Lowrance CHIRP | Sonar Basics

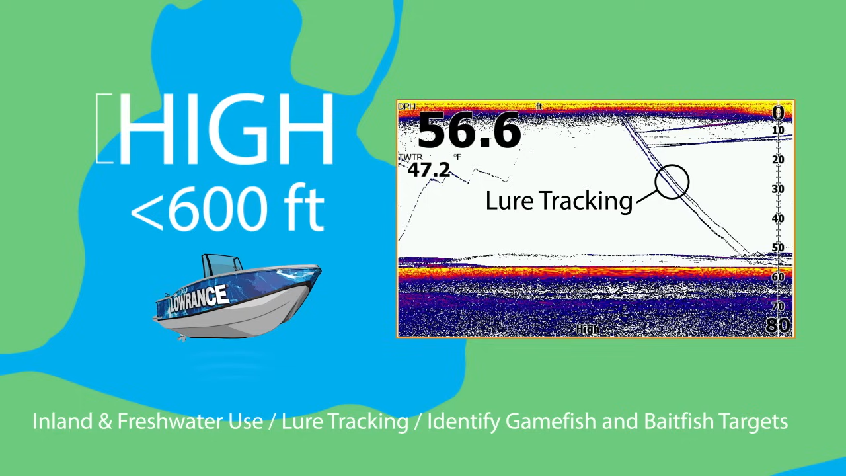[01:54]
It's ideal for freshwater, and it provides the greatest detail for tracking smaller objects, like your lure or identifying game fish from bait fish schools, as well as game fish that are near structure or on the bottom.
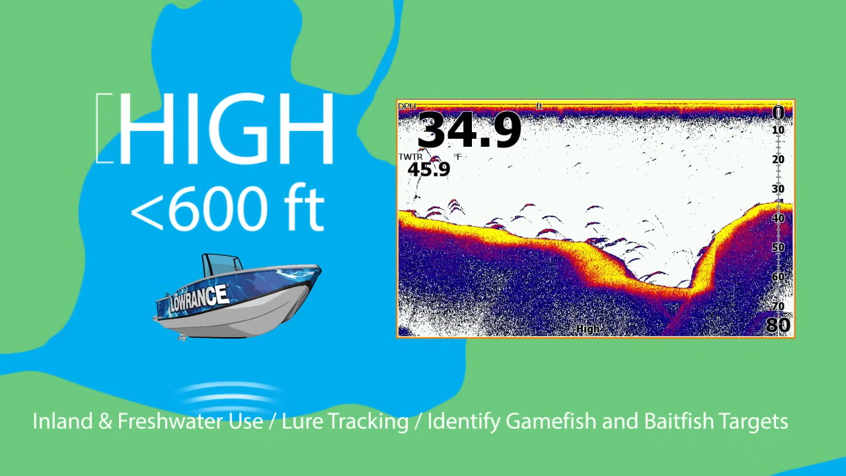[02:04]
On screen: water 45.9°F
Medium chirp has a wider coverage area, so you can scan larger areas more quickly.
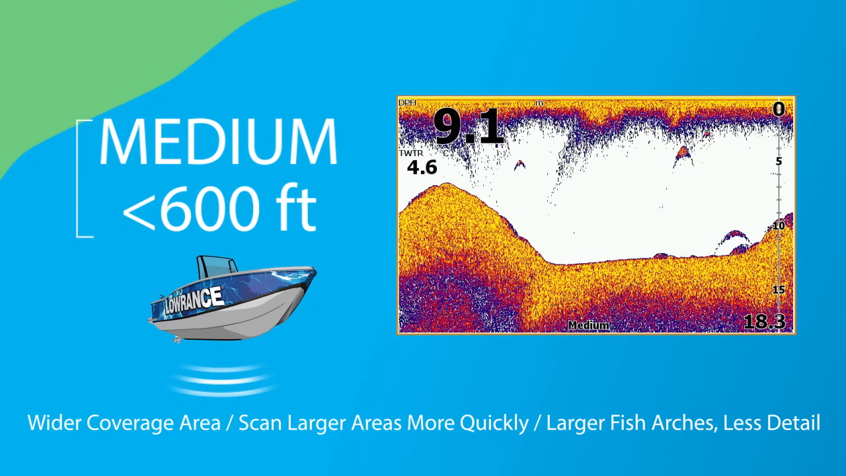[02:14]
Fish arches are larger, but it lacks the high chirp detail to identify smaller objects, like your lure.
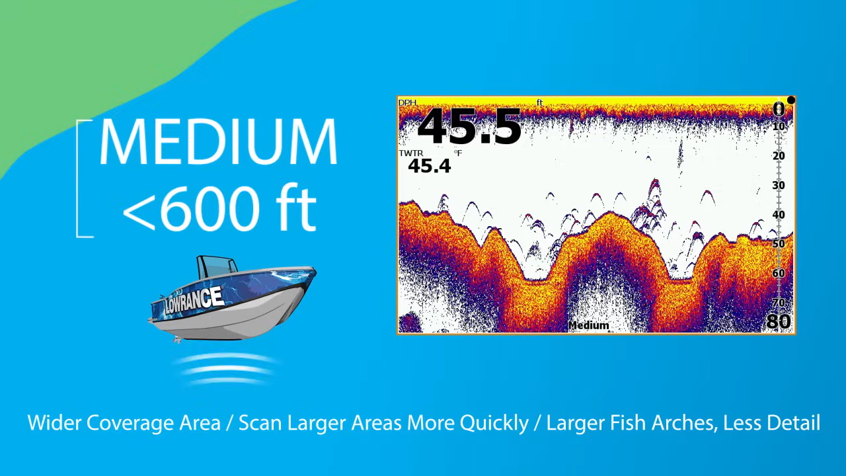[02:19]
On screen: depth 45.5 ft, water 45.4°F
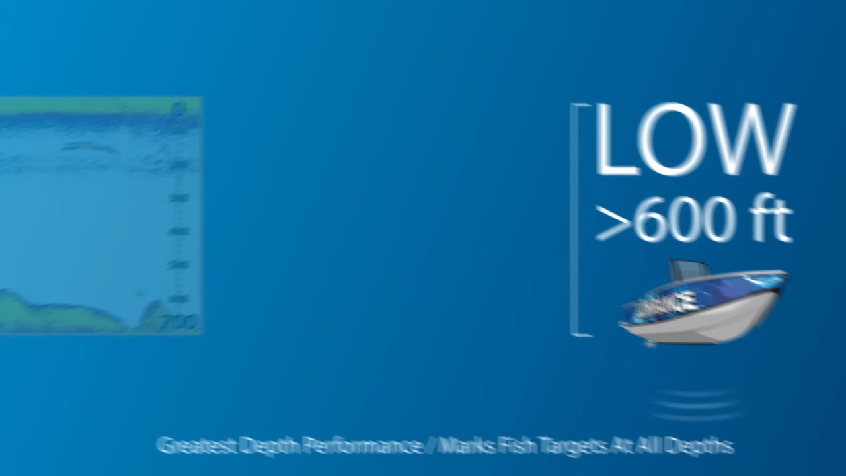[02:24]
Low chirp provides the greatest depth performance, while marking fish targets throughout the water column.
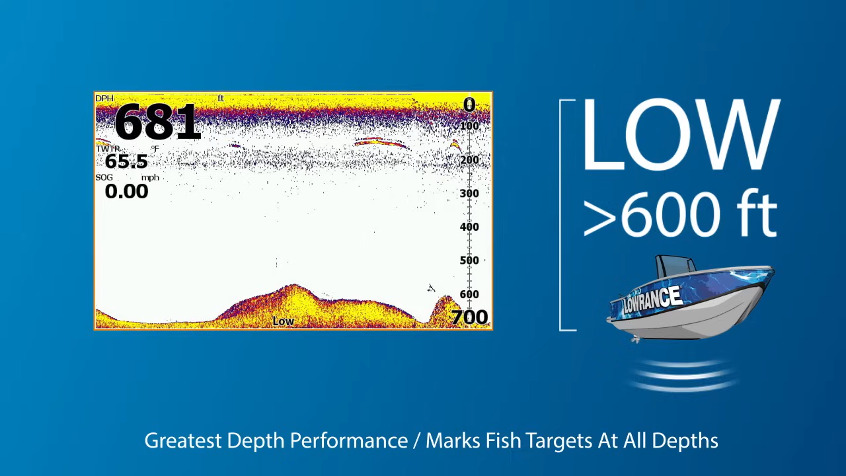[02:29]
On screen: depth 681 ft, water 65.5°F, speed 0.00 mph
And with our new Lowrance Elite Chirp series, you can view two chirp sonar settings at once, so you can easily decide which one provides you the best image possible. Lowrance Elite Chirp series also allows you to view downscan
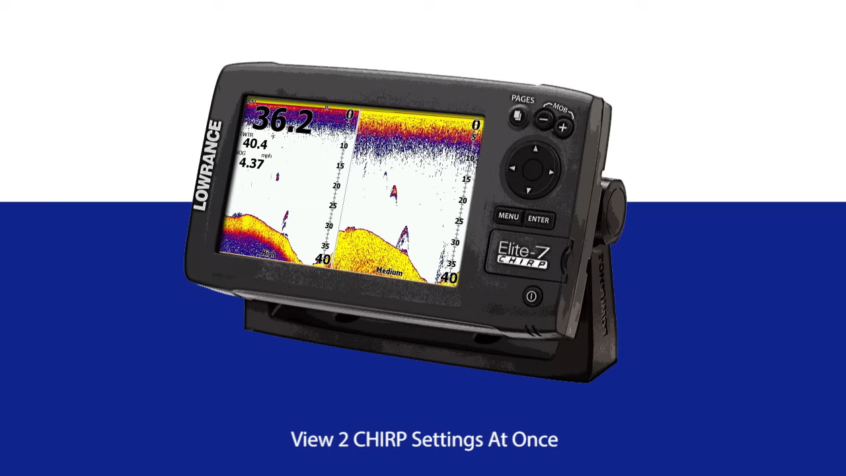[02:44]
imaging for photo-like views of fish holding structure. To get the best of both worlds, many anglers view downscan imaging and chirp sonar at the same time.
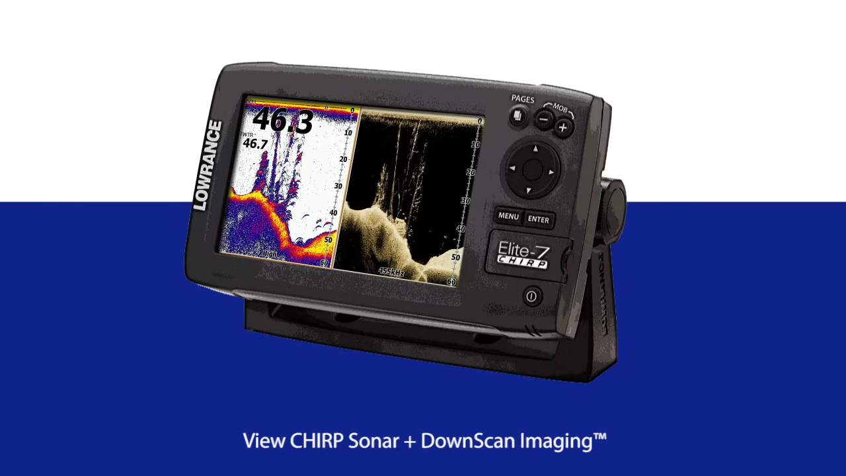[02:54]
With the addition of Lowrance Chirp Sonar, it's never been easier to pick the right sonar that works for you.